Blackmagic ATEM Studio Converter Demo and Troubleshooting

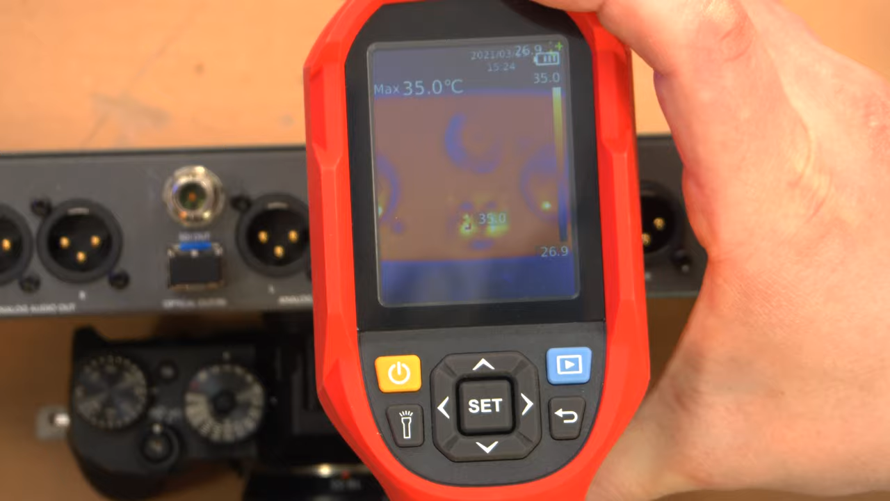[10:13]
On screen: max 35.0°C
Now, just simply pointing the thermal imaging camera at the back of the unit doesn't really prove much because you can see both of the holes there kind of lit up. And that's just because of, well, heat, because the laser emitter generates heat. This entire SFP heats up and therefore it looks hot on both sides. And even if the SFP is somewhat dead, it might still heat up.
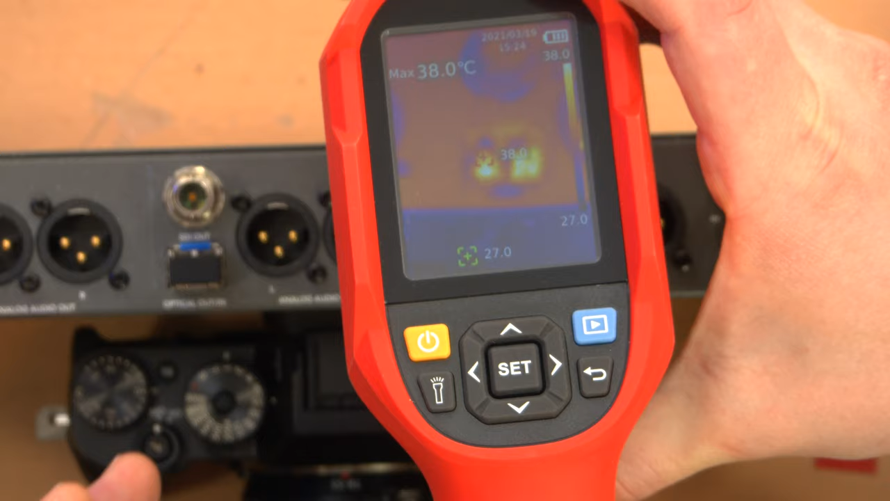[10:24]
On screen: max 38.0°C
And so you might still see that. So it was then that I decided to actually plug a fiber
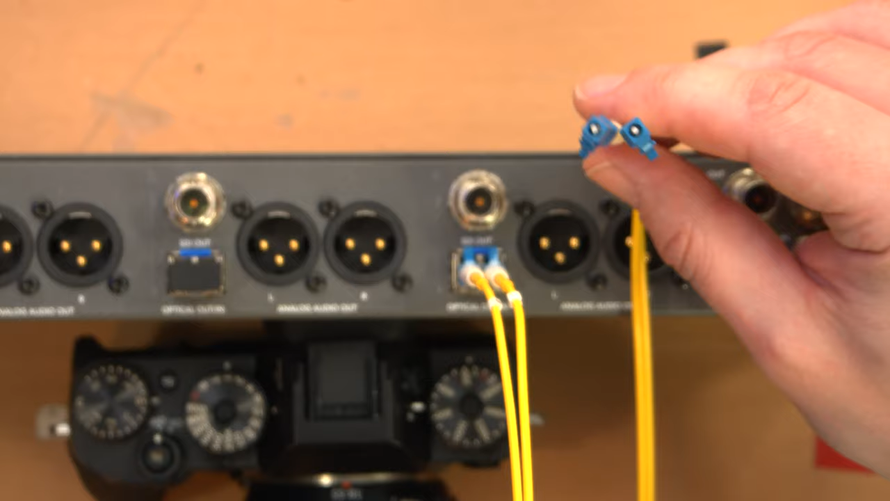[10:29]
optic cable into it and look down the ends of the fiber cable with the camera.
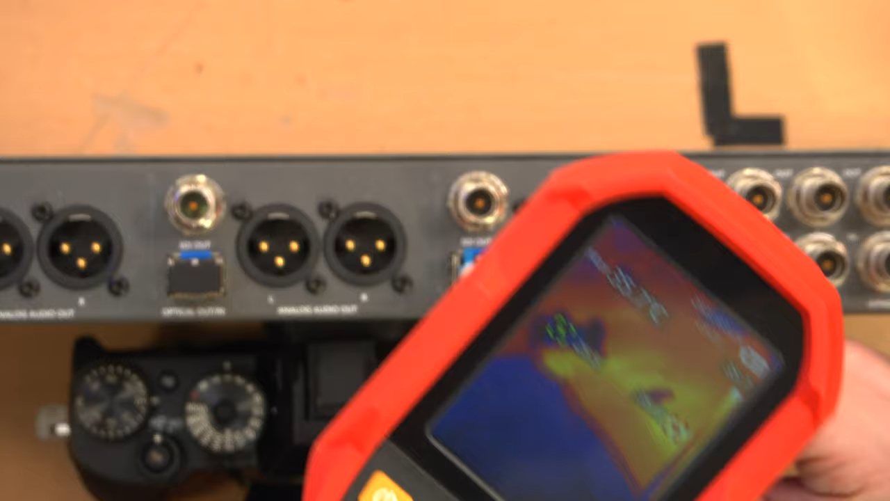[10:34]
If I could get it lined up and you'll see at a certain angle,
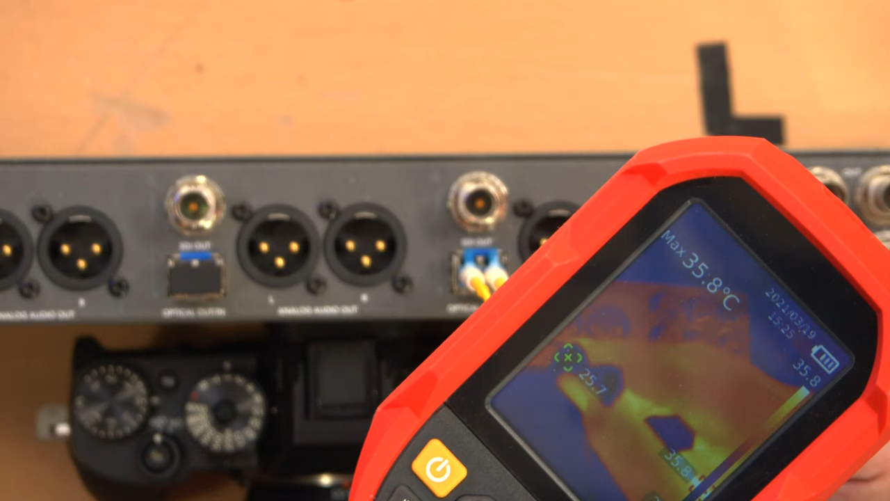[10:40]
On screen: max 35.8°C
if I get it pointed directly at the camera, you can see a little bit of flashing light coming out of, I mean, it's just flickering because the rectal keeps going over it. But you can see that there's a bit of light right there,
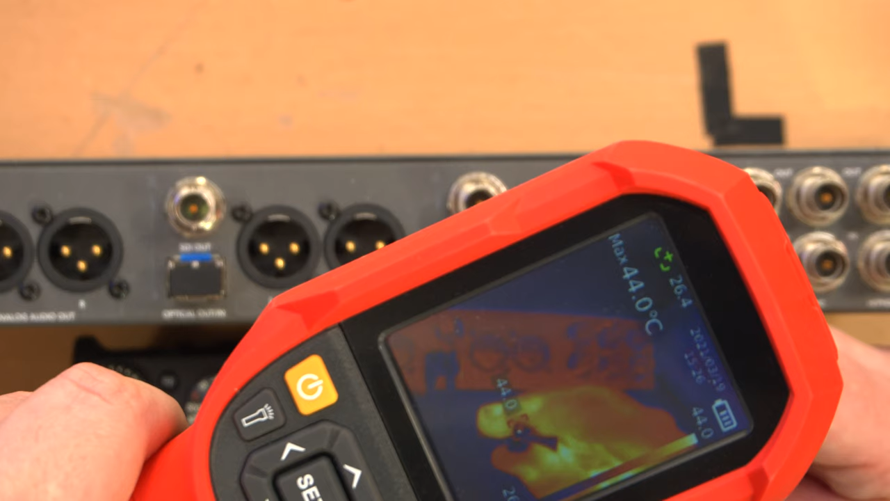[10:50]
On screen: max 44.0°C
and it's reading at about 50 degrees Celsius, which is, you know, relatively hot. But of course, it's not physically hot. It's just emitting a decent amount of infrared light.